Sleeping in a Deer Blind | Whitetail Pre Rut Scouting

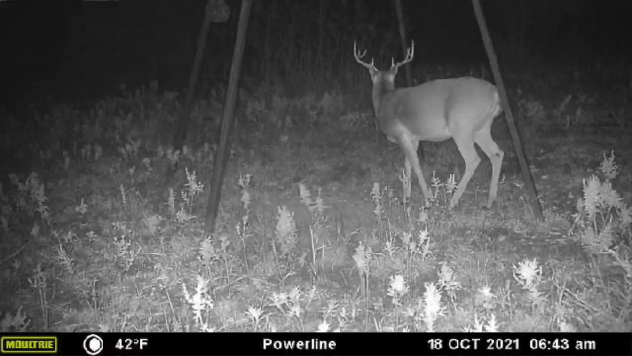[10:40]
Probably put him on the hit list. And I've got a camera right here that I've got a solar panel I think I'm gonna hook up,